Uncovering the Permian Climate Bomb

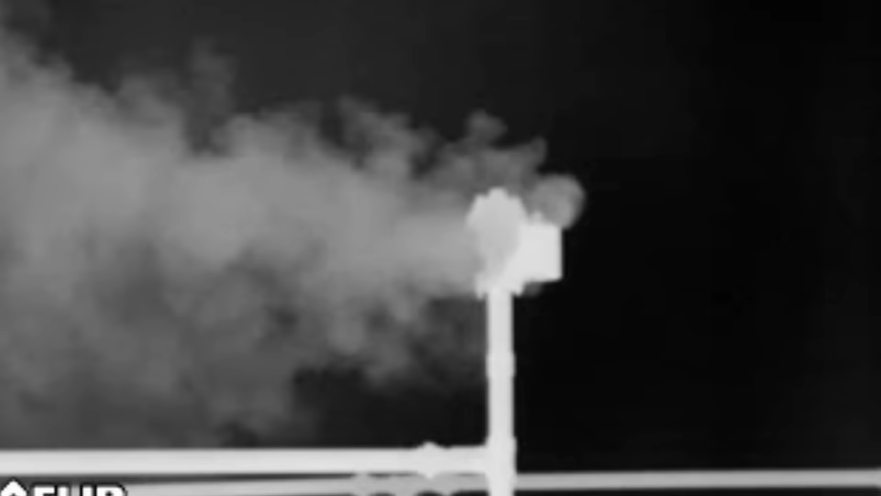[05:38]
And then they can't keep the gas in the tank,
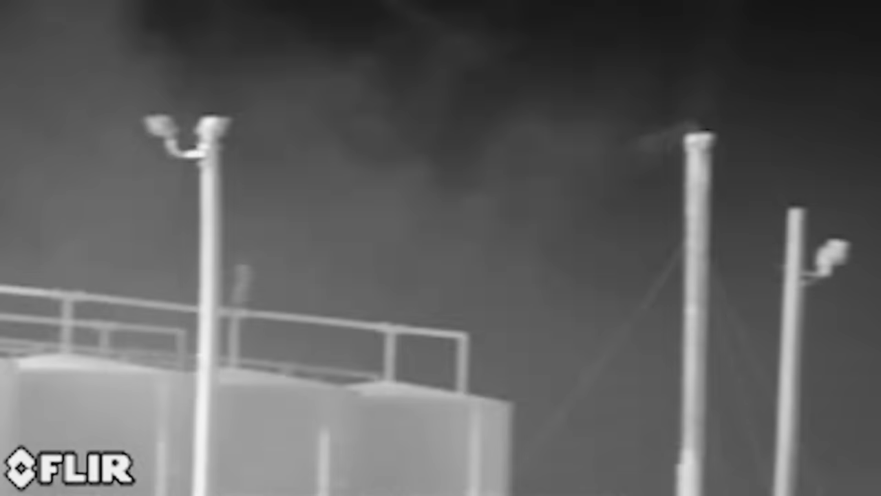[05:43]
or the tank will pressurize and explode.
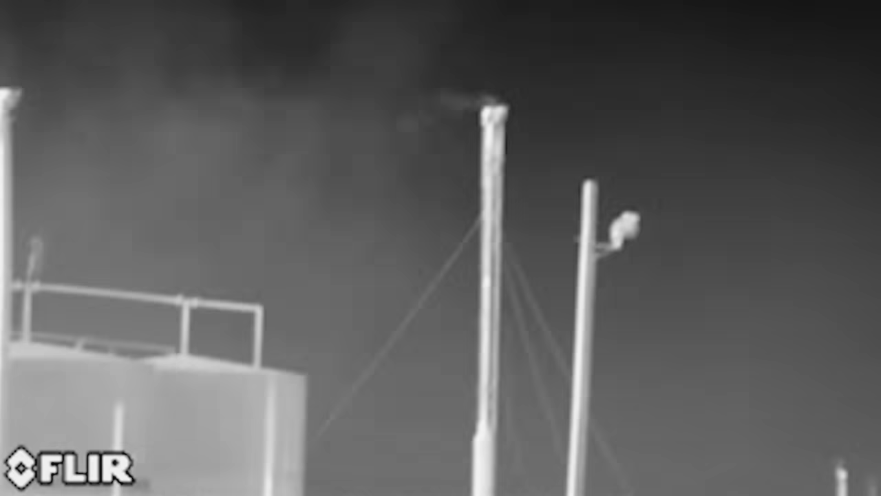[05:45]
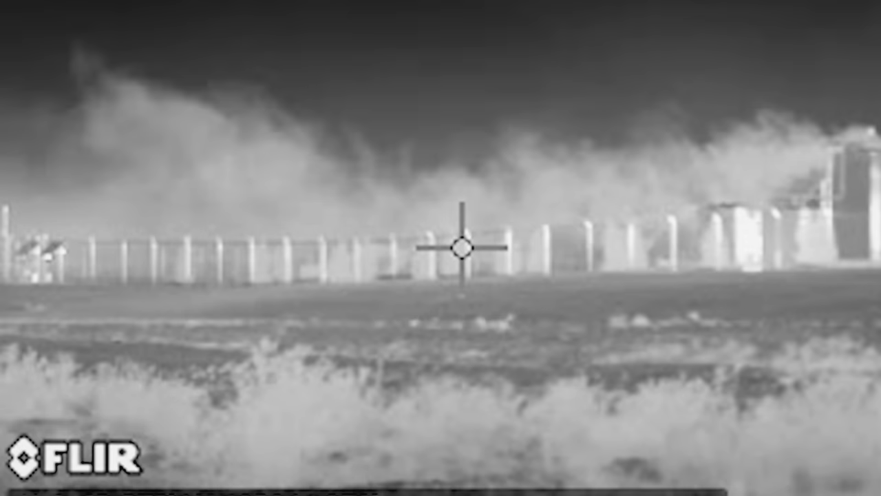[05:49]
So they have to have pressure releases,
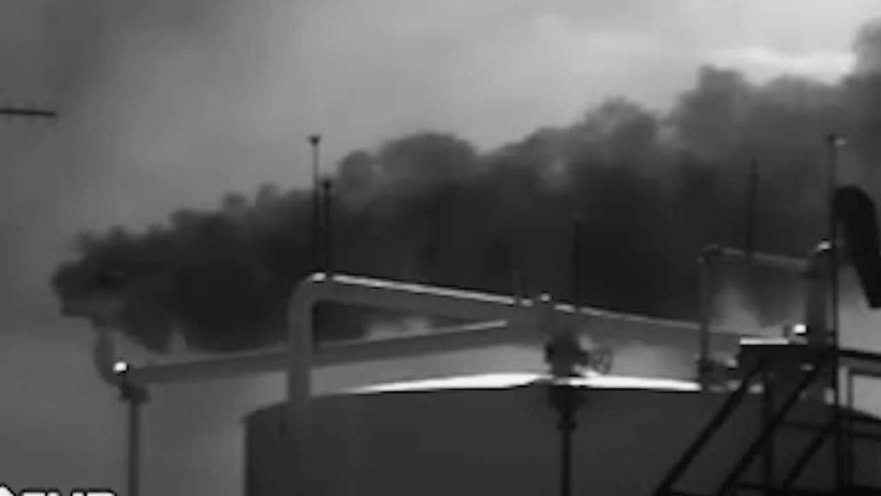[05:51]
and you'll see pressure releases from the tanks that we call venting.
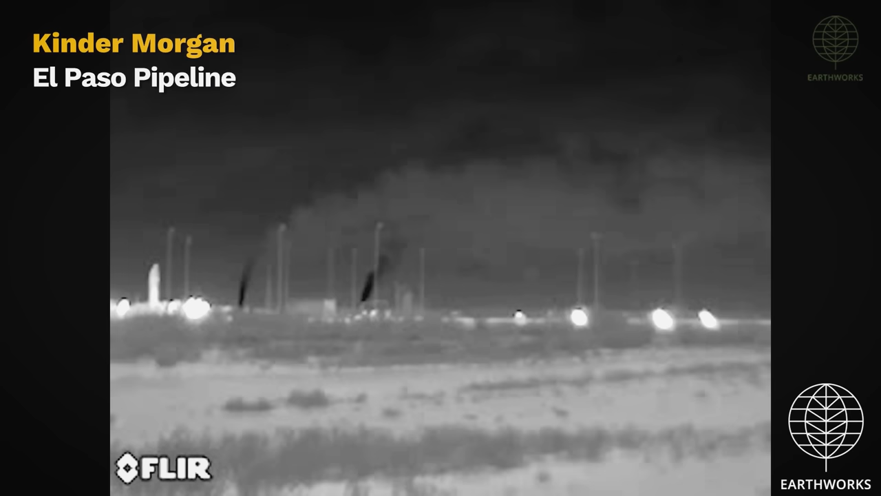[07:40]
This is where companies dump methane from pipelines into our atmosphere so they can do maintenance or repairs. They have blow-downs all the time. They can't really work on a piece of equipment if the gas is in the system.
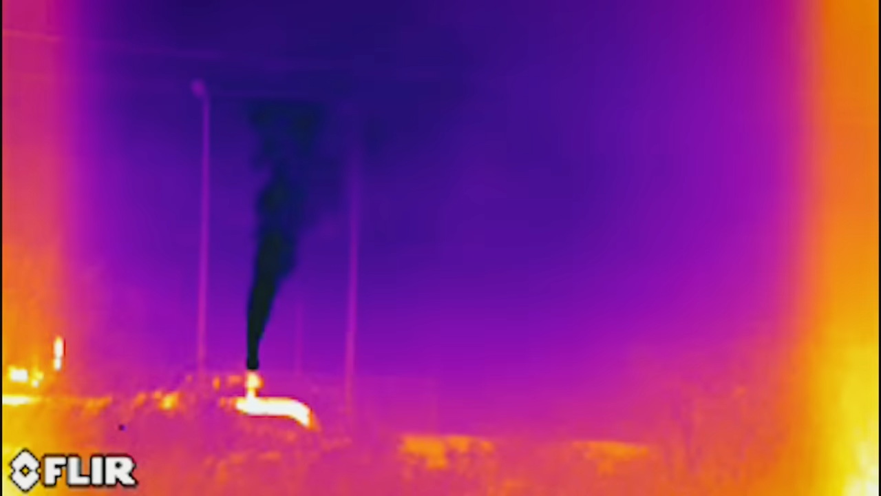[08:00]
They basically use our atmosphere as a dumping ground.